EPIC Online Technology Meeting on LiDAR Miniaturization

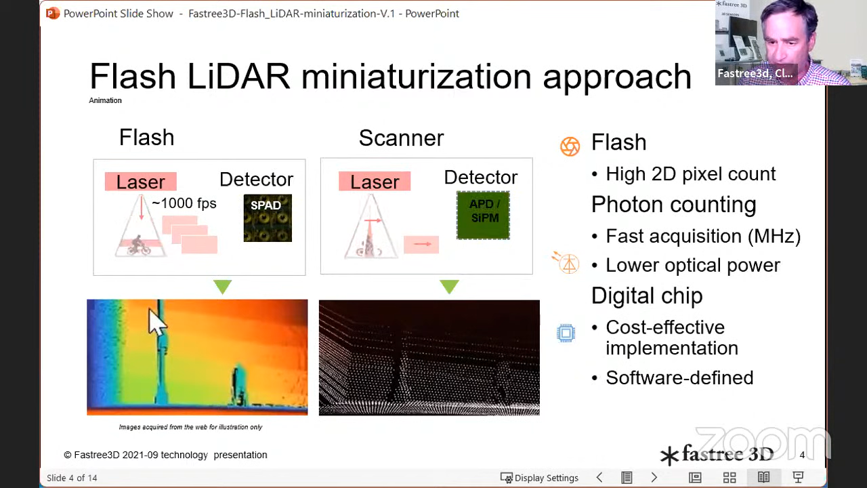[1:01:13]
So we are trying to push the limit. And at the start, obviously what, what is the good advantage is this super fast, um, uh, approach of a flash LIDAR. But what's going to be changing it is the ability to do digital processing on the same. So I want to talk about that. That's our status today gives you the idea. Yes. You can have a credit size miniature LIDAR that operates up to 40 meters in, in bright, the highest summer light, uh, in day and detect pedestrian and cyclist. And I may remind you that the current radars and camera cannot do it. And these are also the test specs. You see these 40, 50 meters.
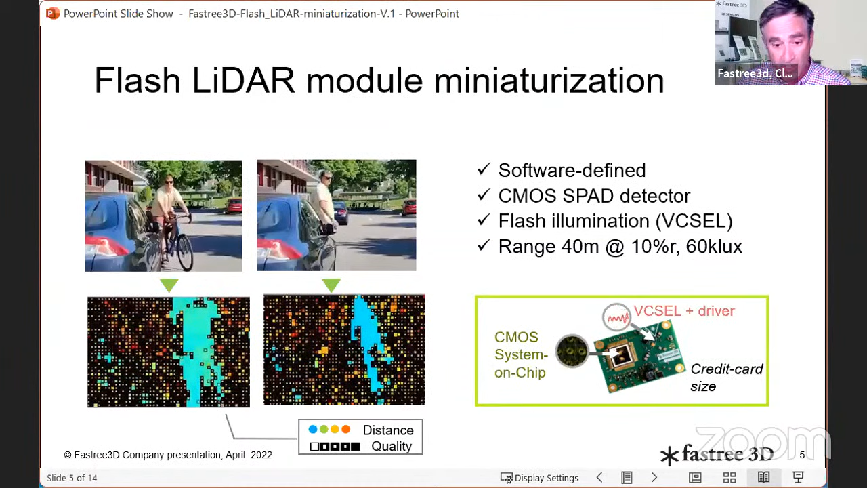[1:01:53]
This is the test specs of your own cap. Nobody wants 200 meters in city driving. There's no need for that. And you also see that we don't need high power. We use the Osram Vex cells in very low power. So, so there is definitely a potential, but there are limits. So let me talk about the limits.
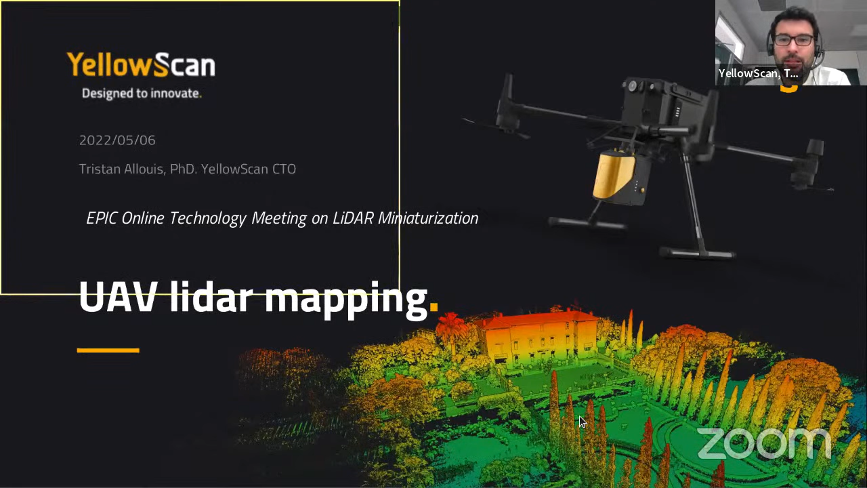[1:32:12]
That's basically what we get out of LiDAR and other components. And then you can see this image showing, uh, well, a castle, uh, and garden, uh, French garden that has been scanned from a UAV. Um, okay.
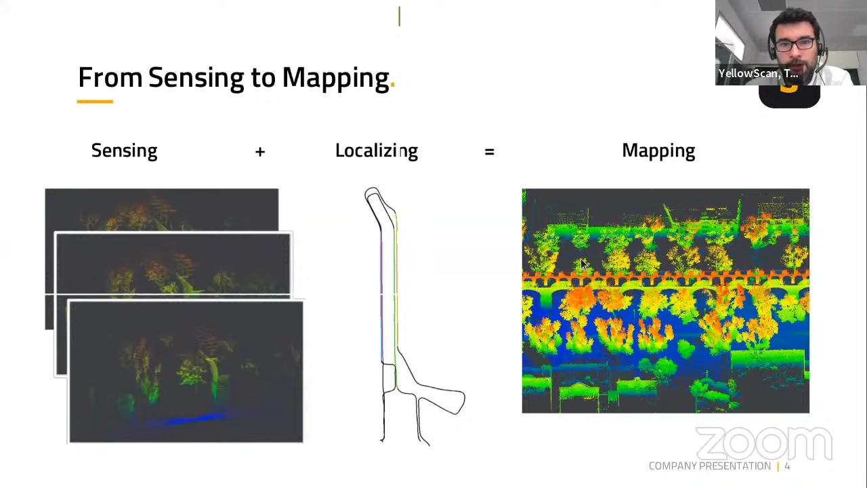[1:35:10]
on the middle, you have the, the GNSS track, uh, position of, of the, of the road that has been driven. And on the right side, you have the combination of both sensing and localization in order to, um, to give the end user a full picture of the, the, the street that you've been mapping.
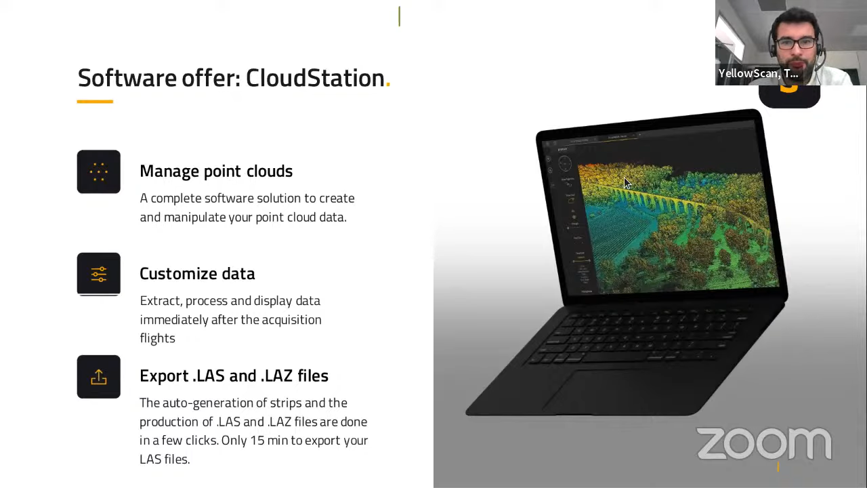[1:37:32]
You can well customize projection and geographical projection and stuff and export the data. And, uh, we offer also add-on modules that's going a little beyond in terms of processing the point cloud. We have the strip adjustment toolbox, uh, but you might not be aware of it, but because GPS is about a few centimeter precision, which is also the precision of our,
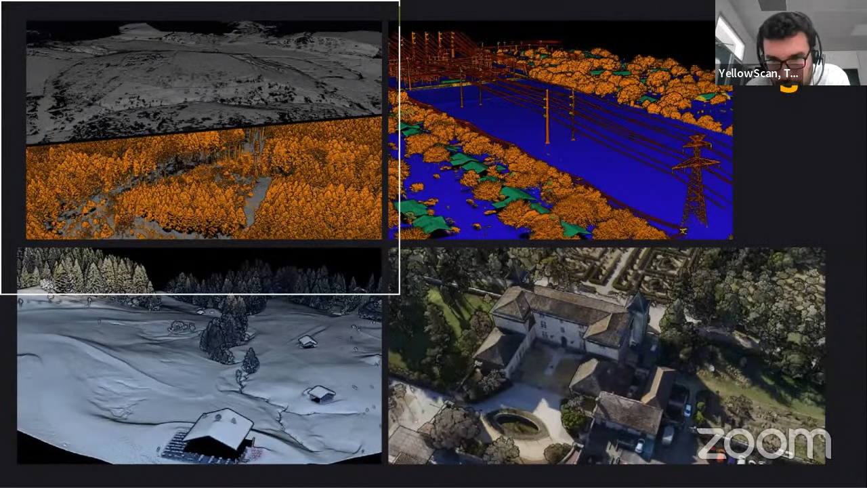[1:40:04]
And the two picture on the bottom is showing, uh, a colorized, uh, point cloud with the simultaneous, uh, the acquired images like with, uh, Sony, uh, DSLR camera.
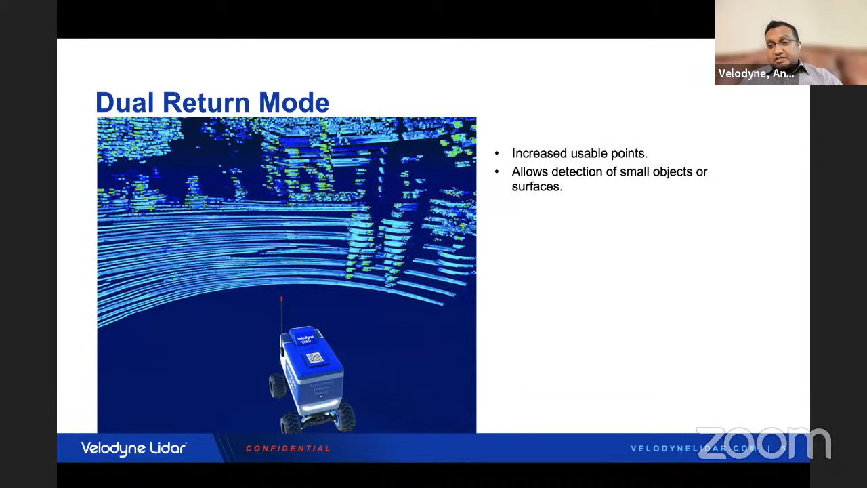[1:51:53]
And, uh, our, again, our customers provided that this was a very powerful mode. It allows the detection of small objects and hard to detect surfaces. And this is an actual, um, robot, um, it has been used for the picture that you see. So it is a short video. Let's hope it plays over the zoom. It's turning data into action. So it's optimized.
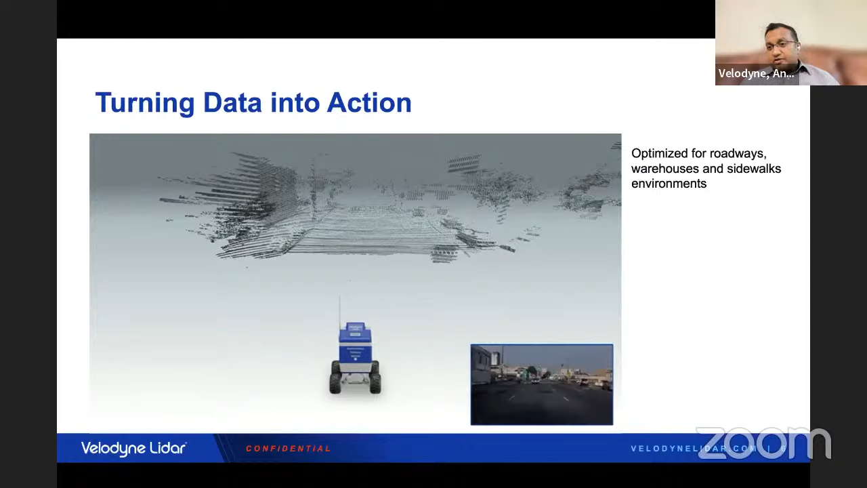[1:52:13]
You have our software optimized for roadways, warehouses, and sidewalk environments. So, uh, this is how it appears.
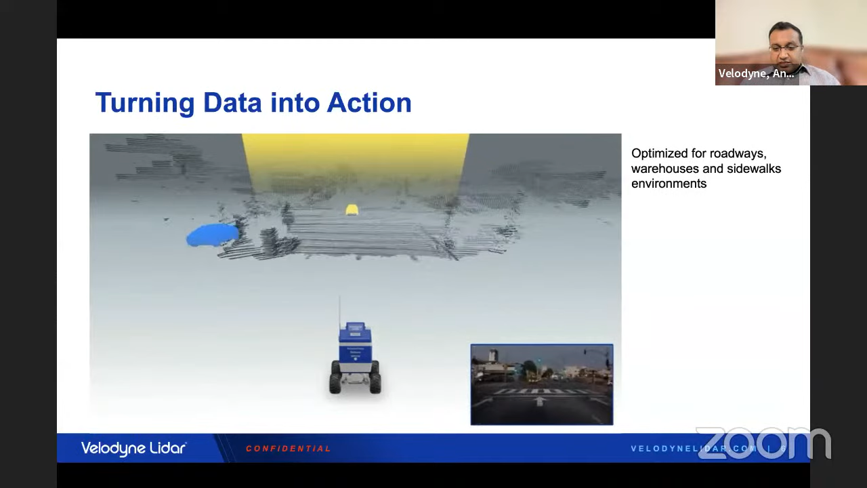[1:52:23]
And as you can see on the bottom, um, right, you have this actual live camera scene and, uh, we're able to, uh, easily overlay people,